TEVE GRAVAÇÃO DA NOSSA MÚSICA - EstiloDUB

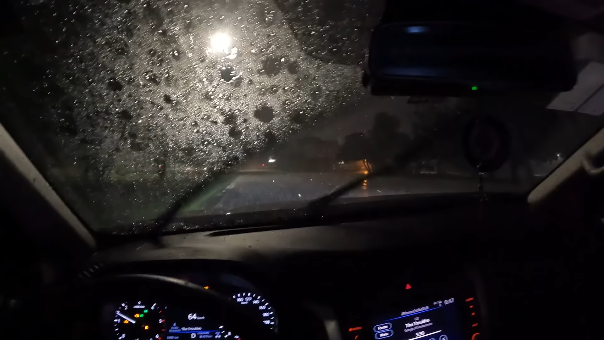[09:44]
Mano, eu tava vindo andando sem lona de boa. Quando eu olhei pra frente, moço, chega, tava embaçado. Correr, né? Botei a lona antes de chegar na chuva forte. Deu bom, mas tá caindo água, viu? Vixe, o vidro tá meio aberto, tá molhando, é tudo.